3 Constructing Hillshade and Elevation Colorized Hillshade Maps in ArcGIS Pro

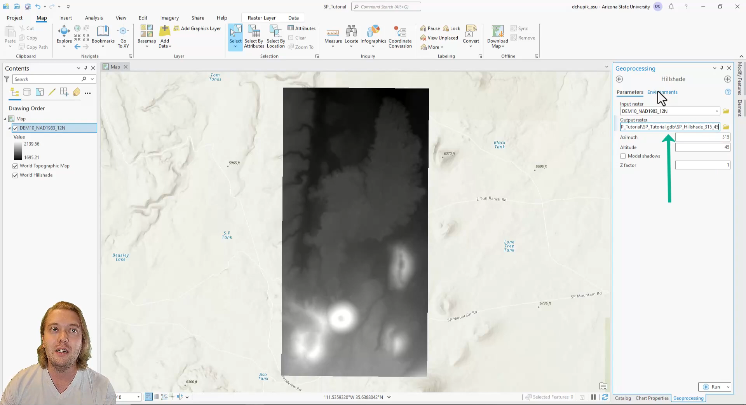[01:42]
When creating multiple hillshades, it is good practice to include the illumination angles in the output raster name. Note how the default save location is in the SPTutorial geodatabase. We want to keep this and just alter the file name. So let's name the first hillshade SPHillshade31545. Z-factor should always be 1, and you shouldn't have to change it so as long as your map view and your DEM are in the same projected coordinate system. If ever your hillshade turns out blocky, pixelated, or otherwise unsightly,
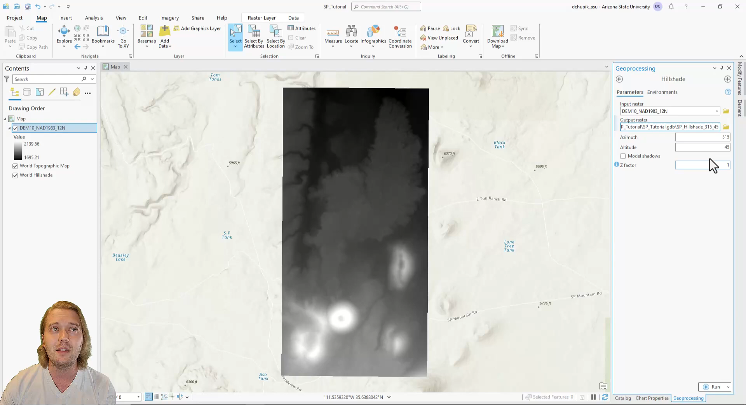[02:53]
check the Environments tab at the top and specify that the output coordinate system is the same as the map, in this case NAD 83 UTM Zone 12N. Now click Run. The first hillshade looks good, but now let's experiment with different illumination angles. Notice this prominent north-south trending linear feature on the map.
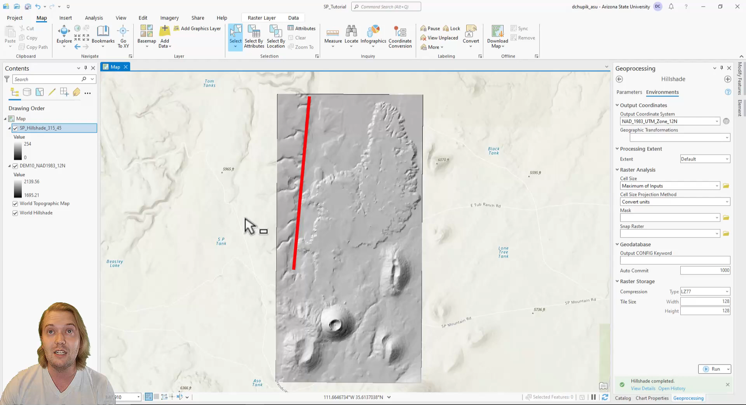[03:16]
I know from visiting the site and from literature that this linear feature is a small grobin structure with two bounding normal faults. If we want to emphasize a north-south oriented linear feature such as these faults, we can create additional hillshades that will cast greater shadows
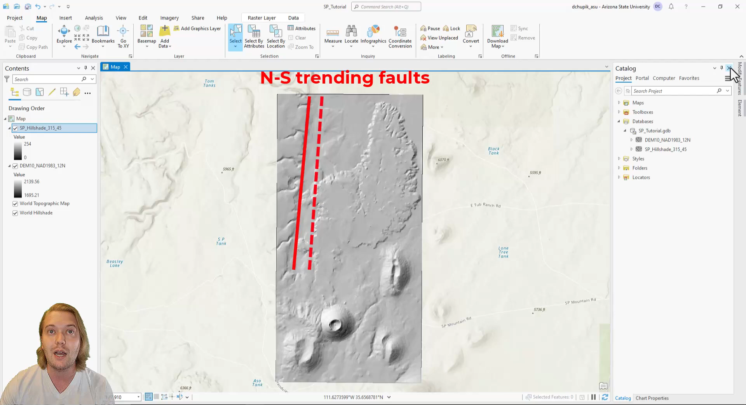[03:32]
on the structure by orienting the light 90 degrees perpendicular to that feature. Navigate back to the hillshade spatial analyst tool.
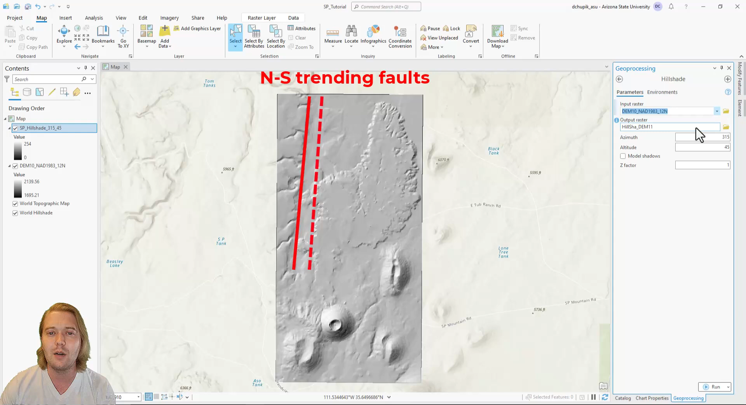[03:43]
Let's first experiment with illuminating these faults from the west, meaning that our input azimuth should be 270 degrees.
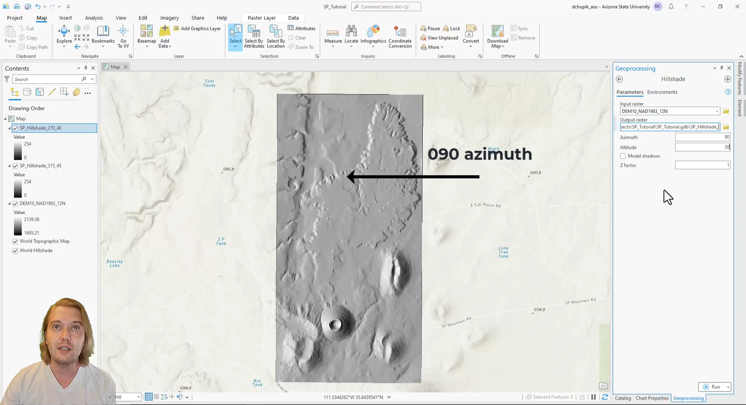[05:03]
Remember to keep the naming scheme consistent every time you generate a new data product. This one we will call Hillshade 9030. Remembering again to check the Environments tab to make sure that the output coordinate system is specified as our UTM Zone 12N PCS. By illuminating from the east, we see strong shadows on the western flanks of the volcanic vents and lava flow. The eastern flanks of the volcanic vents, lava flow, and fault are well illuminated, which is why they appear more white. Note that by decreasing our illumination angle, the hillshade as a whole becomes darker because more shadows are being cast.
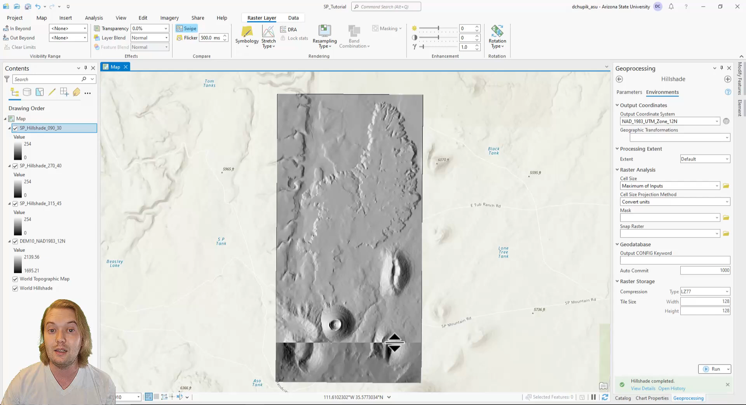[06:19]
Now, when I click and drag on the map screen, it will reveal the hillshade raster that is underneath. If you ever want to compare between two datasets with the swipe tool, just make sure that the two datasets are immediately atop each other in the drawing order within your contents pane. Note how each raster layer in the contents pane has a checkbox beside the name. You can quickly toggle datasets on and off by checking and unchecking these boxes. You can also adjust the drawing order in your contents pane by dragging up or down the different layers.
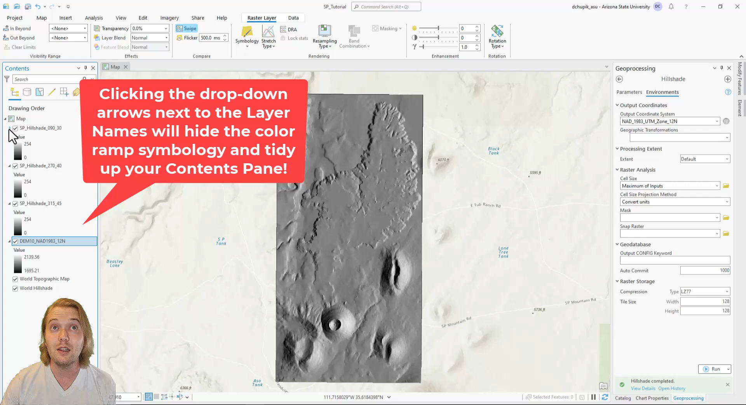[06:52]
Another useful dataset is an elevation colorized hillshade. This is when we drape a semi-transparent colorized digital elevation model over top of a hillshade. To make this, first we have to create a group layer by right-clicking on Map in the contents pane, then selecting New Group Layer.
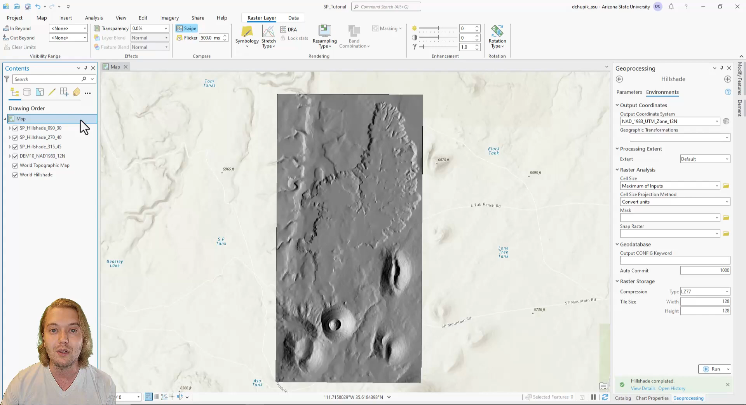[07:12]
Double-clicking the New Group Layer will bring up its properties. Here, we can name it Colorized Hillshade.
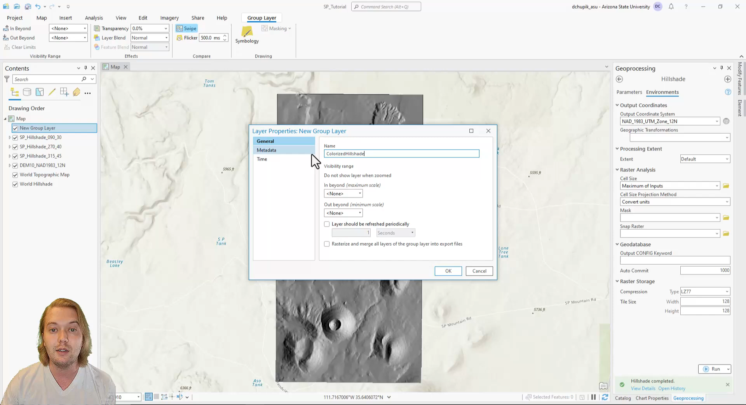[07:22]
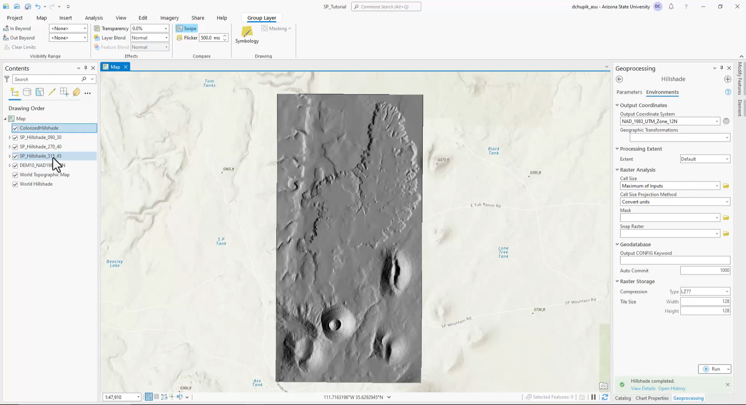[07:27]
Next, we click and drag both the DEM and the Hillshade rasters into the Colorized Hillshade group layer. Make sure that the DEM is above the hillshade in the drawing order. We must now adjust the symbology for the DEM. A shortcut for opening the symbology pane is to double-click on the color ramp that appears under the DEM in the table of contents.
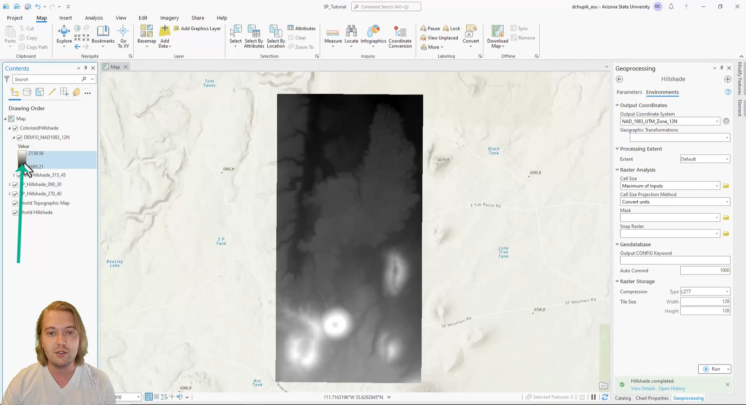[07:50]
Alternatively, you can right-click the DEM in the contents pane, then click Symbology.
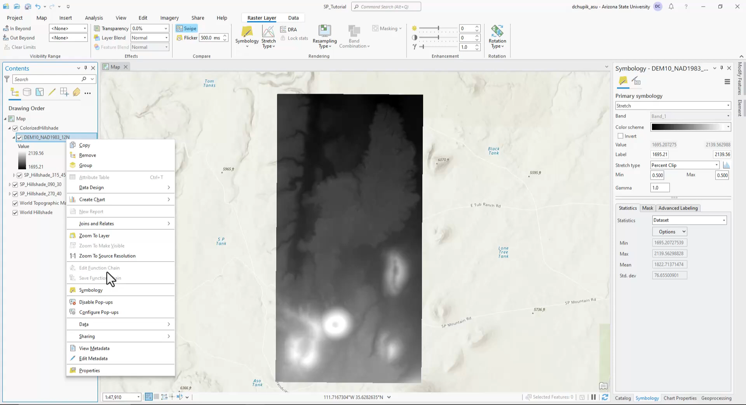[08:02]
Typically, a green to red color ramp is good for visualizing elevation, wherein darker green represents lower elevations and red denotes high elevations.